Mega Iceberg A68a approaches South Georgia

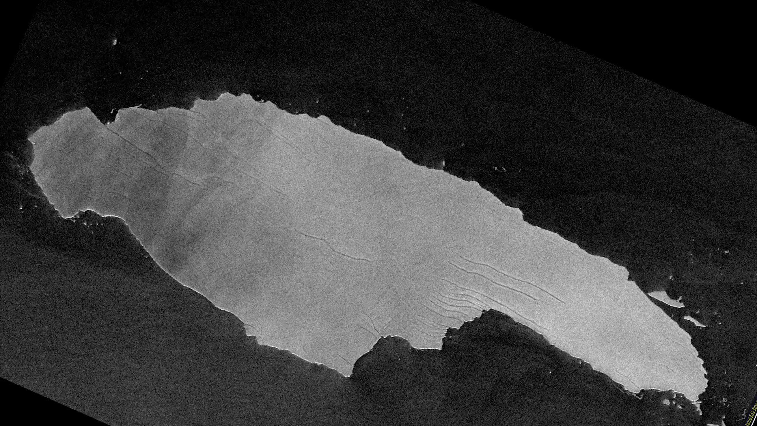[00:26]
and it is an enormous iceberg which carved off the Larsen Sea ice shelf in 2017.
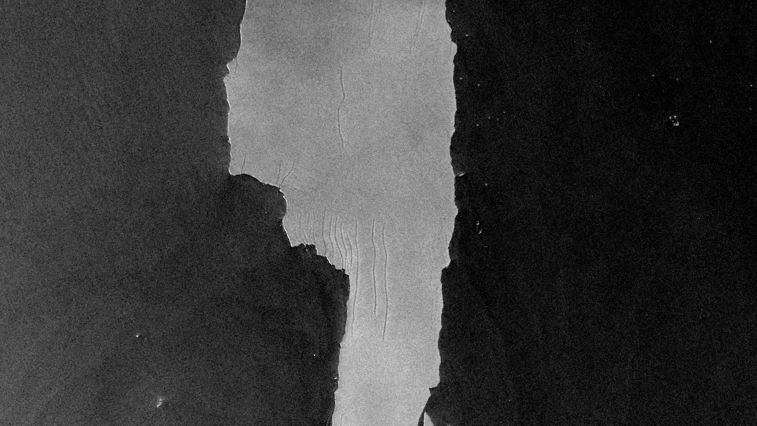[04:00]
The expectation is, because it has fractures across it and because it's going to be entering warmer waters, that it will break up at some point after or near South Georgia as it heads northwards.